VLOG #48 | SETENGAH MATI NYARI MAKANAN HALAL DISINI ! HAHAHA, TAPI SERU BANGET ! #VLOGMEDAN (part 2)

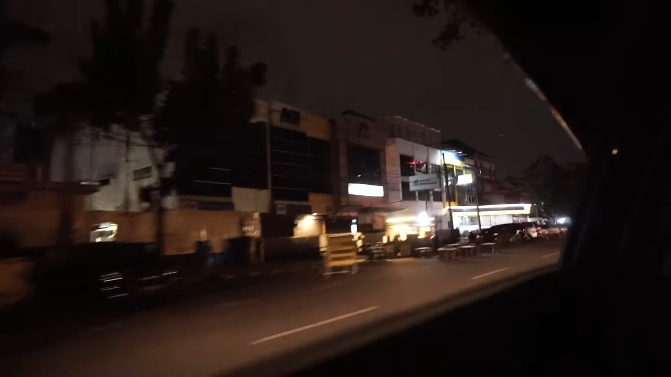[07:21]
Tekstil gitu ya? Ya tekstil, kain itu semua perniagaan sampai sini. Oh, tapi daerah kalau tengahnya kan Kesawan yang terkenal restoran tip top itu, kue-kue sama es krim. Oh iya. Sebelah sininya perniagaannya dia ada dua blok gitu,
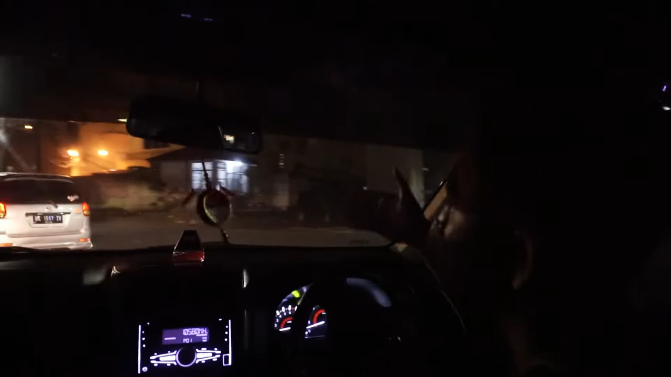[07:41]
perniagaan sama jalan rel kereta, tapi itu khusus jual kain. Oh ini daerah tua zaman dulunya nih, daerah tua. Iya, nih. Soalnya daerah Kesawan itu yang paling tua.
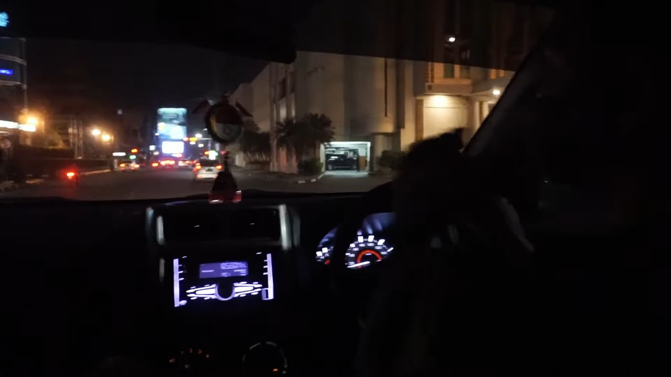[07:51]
Oh. Jalan yang paling tua itu Kesawan yang udah update-nya lah. Iya, iya. Yang dari dulu dia udah kota gitu. Soalnya itu Kesawan sama Balai Kota. Soalnya desain apa si bangunannya tuh tua-tua semua ya. Cuman udah enggak banyak yang asli sih, udah banyak yang renovasi ya, Oke. Dulu berarti habis Kesawan langsung hutan gitu ya, berarti dulu ya. Iya, itu. Beneran aja gua bercanda. JW itu masih hutan. Jadi kan sempat pernah branding tuh yang belakang JW itu bengkel mobil.